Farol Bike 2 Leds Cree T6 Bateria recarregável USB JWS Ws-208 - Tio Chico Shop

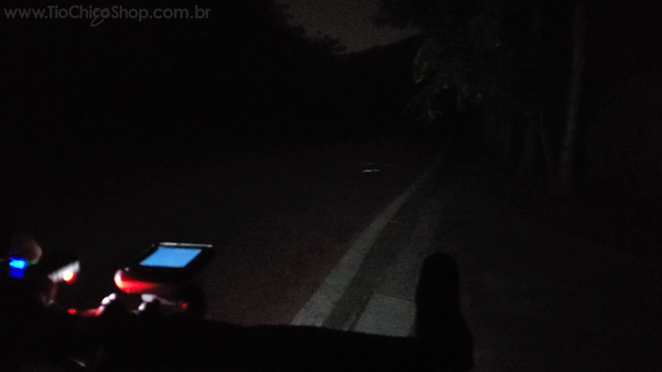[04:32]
Então, aqui desligado, totalmente escuro. Somente um LED, o LED da esquerda. Agora 50% do LED da esquerda. Agora LED da direita, ele tem um foco mais longe. Agora os dois juntos. Função strobo lento. Função strobo rápida.